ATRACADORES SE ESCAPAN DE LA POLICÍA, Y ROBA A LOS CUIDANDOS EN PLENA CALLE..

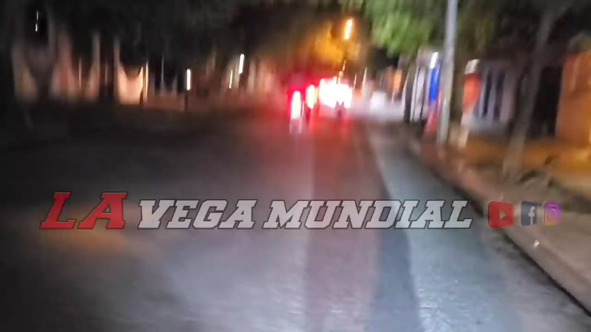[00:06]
¡Mumy viene, Mumy! Bueno, aquí mandaron a parar un carro, aquí vamos a ver. Vamos a ver, película.